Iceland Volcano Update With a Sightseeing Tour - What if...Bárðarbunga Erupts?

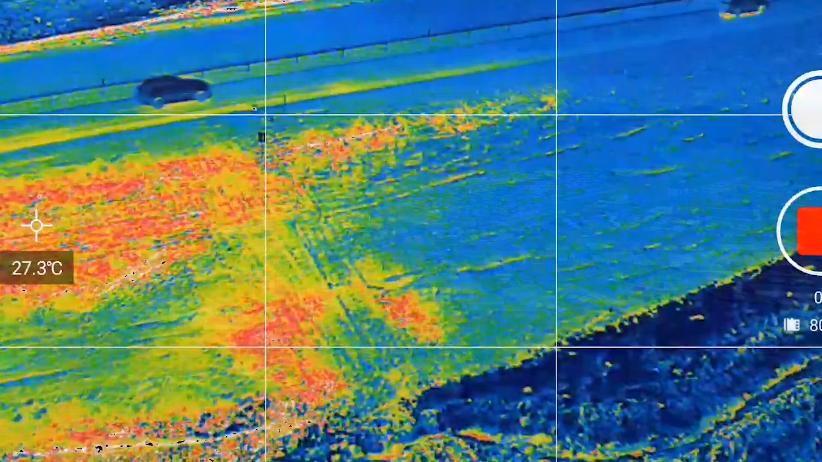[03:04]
On screen: spot 27.3°C
the plate boundaries by Henkjilvölkjano Near Reykjavíkjano It was my third scan there in six months
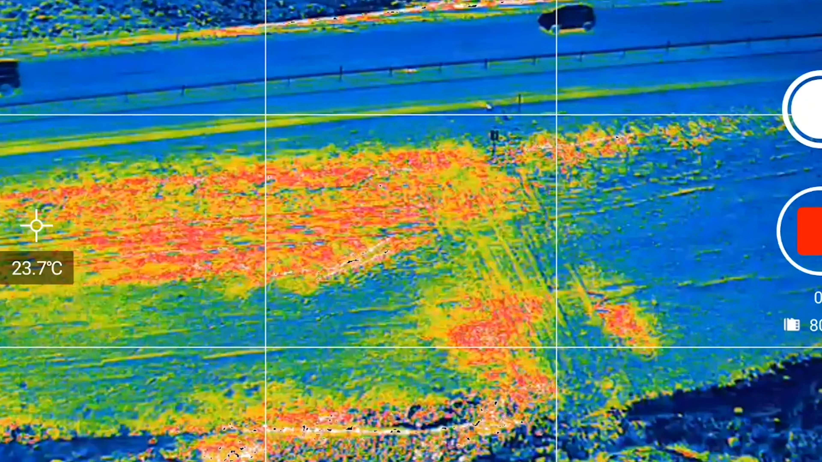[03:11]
On screen: spot 23.7°C
Confirming that the ground there is still warming up And I even found some new hotspots So the results from there deserve a video on its own
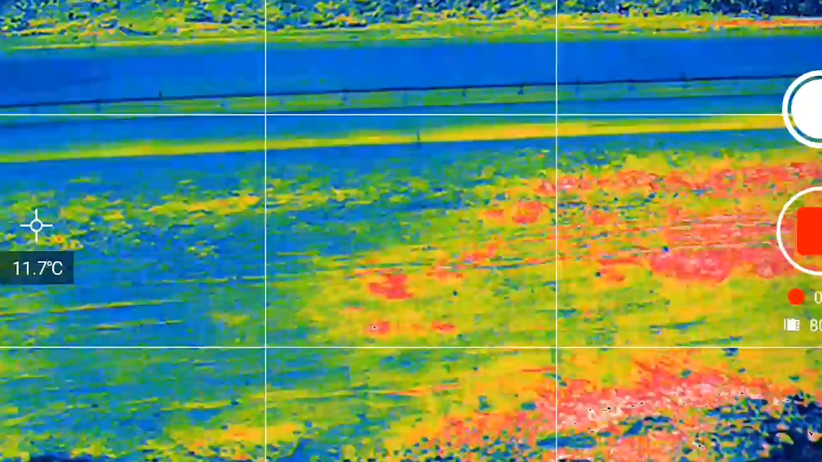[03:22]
On screen: spot 11.7°C
And I will make it very soon But due to the sun,